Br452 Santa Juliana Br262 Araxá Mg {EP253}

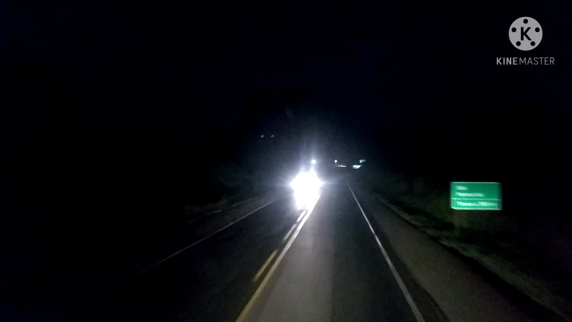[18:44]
Ibiá Patrocínio, trevo a 500 metros. Estamos chegando aqui no posto Alfa, né? Faltando agora 9 minutos para as 19 horas. Vamos ancorar um pouquinho ali no posto Ibiá, né? Dar uma descansada de mais ou menos uns 20 minutos. 20 minutos, meia hora. Lá pelas 19h30 a gente retorna para mais uma caminhada.